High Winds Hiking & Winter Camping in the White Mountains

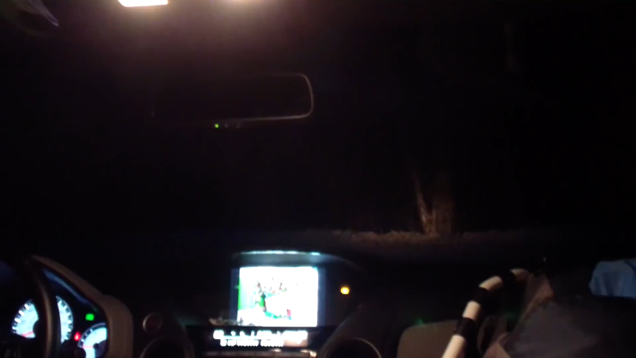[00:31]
Pitch black, there's rain, and we're in New Hampshire, so that can only mean